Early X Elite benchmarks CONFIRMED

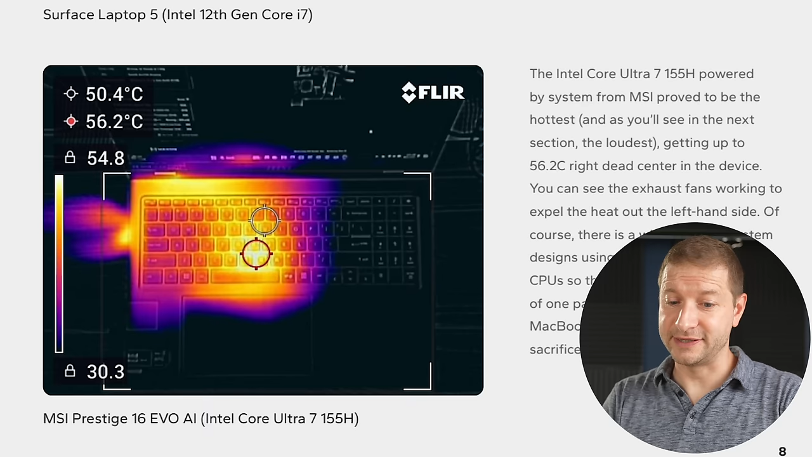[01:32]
On screen: spot 50.4°C, max 56.2°C
Not as hot as the MSI Prestige, which gets up to 56.2 degrees, but still, 50 degrees for the Surface laptop,
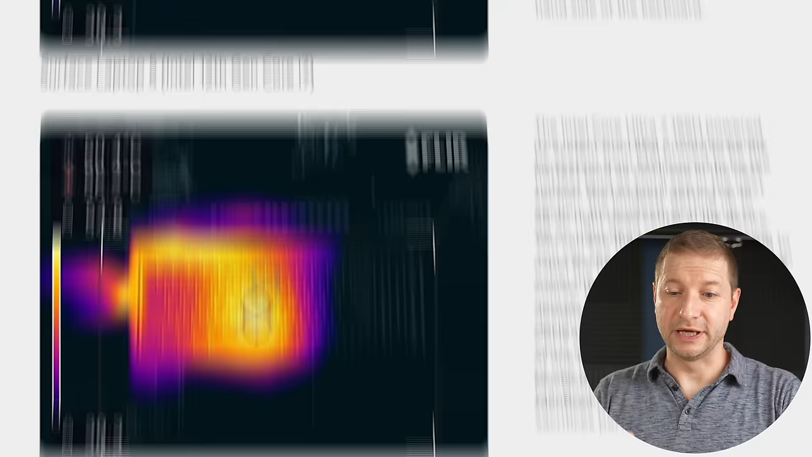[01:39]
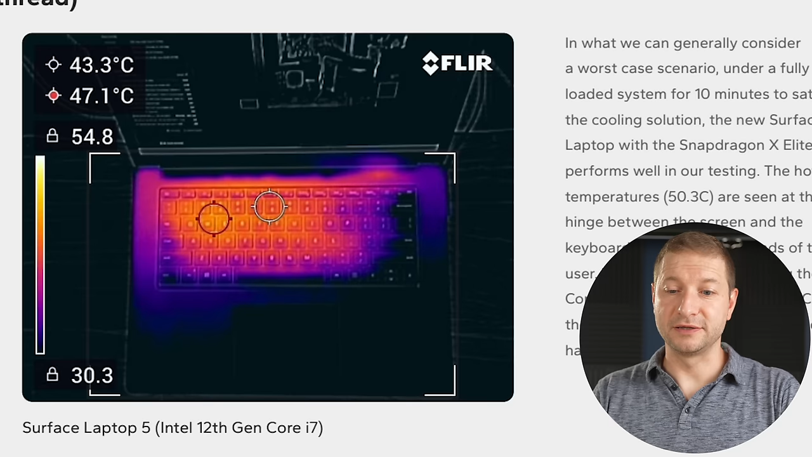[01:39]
On screen: spot 43.3°C, max 47.1°C
compared to the Intel Core 7 Surface Laptop 5, that one's at 47 degrees,
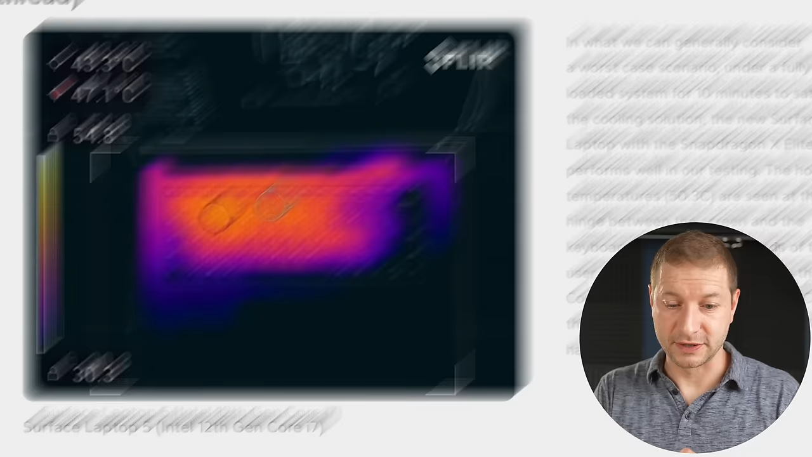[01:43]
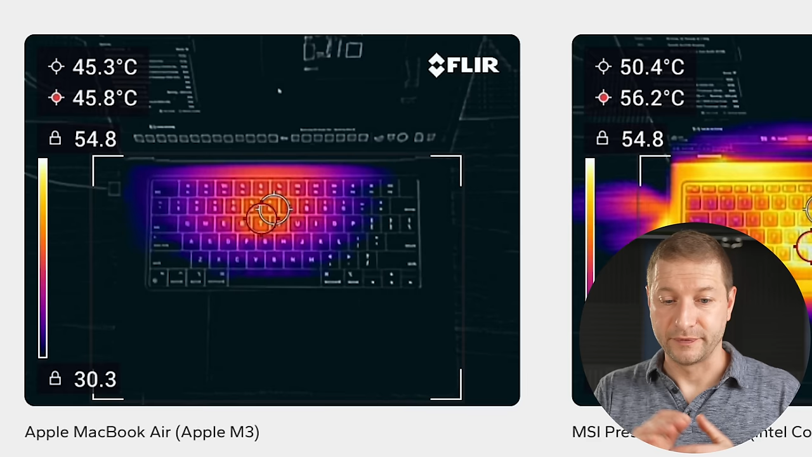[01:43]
and the MacBook Air M3 is at 45.8 degrees.
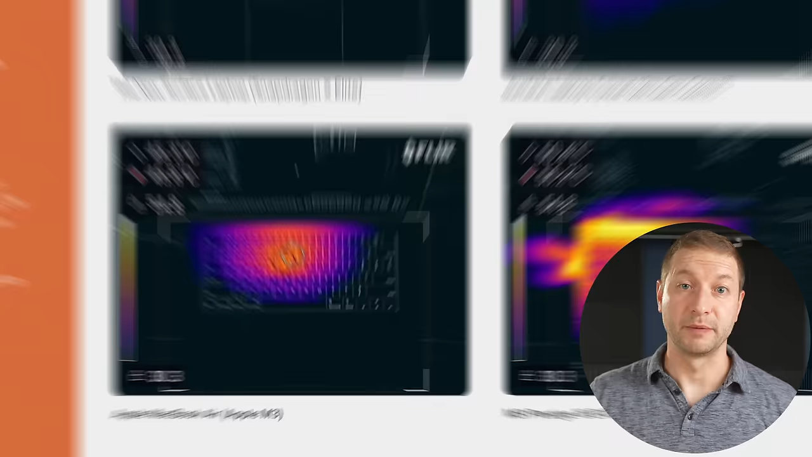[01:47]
This is performance under load. It does actually pretty well in Cinebench for its thermal performance.
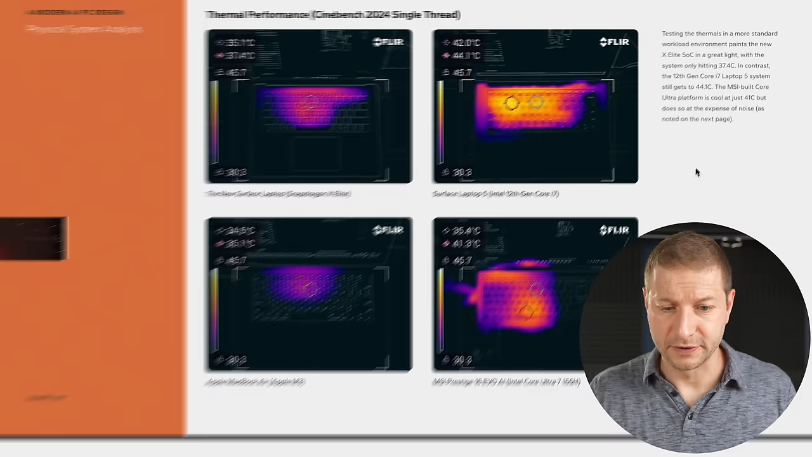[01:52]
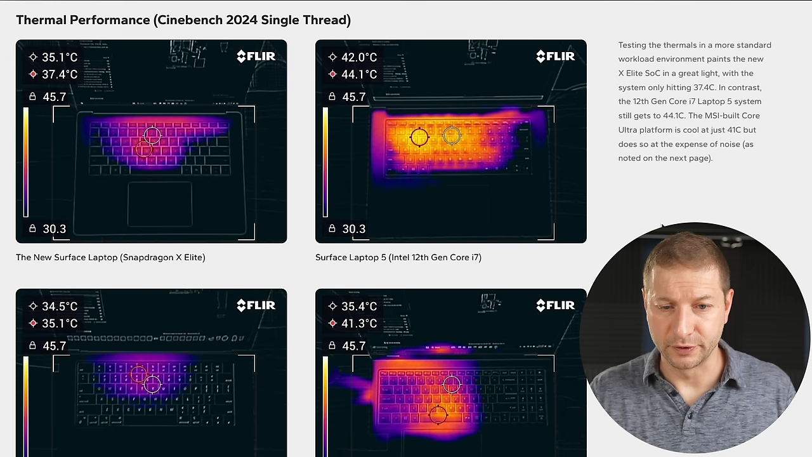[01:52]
37 degrees, bested only by the Apple MacBook Air M3.
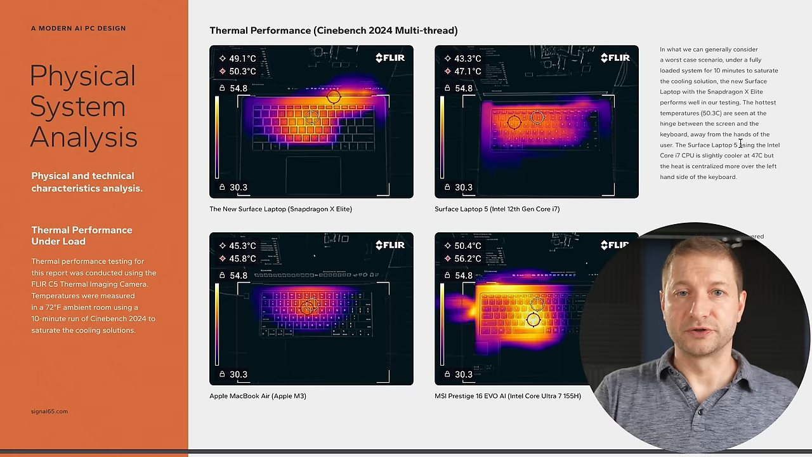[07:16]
Using the 80 SKU, it's already pushing the 50 degree mark limit.